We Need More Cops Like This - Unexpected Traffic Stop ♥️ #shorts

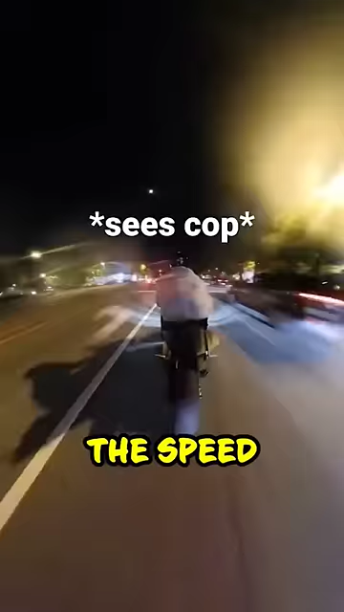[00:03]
When this motorcyclist passed a cop while driving over the speed limit, the cop's lights immediately started flashing. And when he noticed the cop was after him, he didn't sweat it one bit.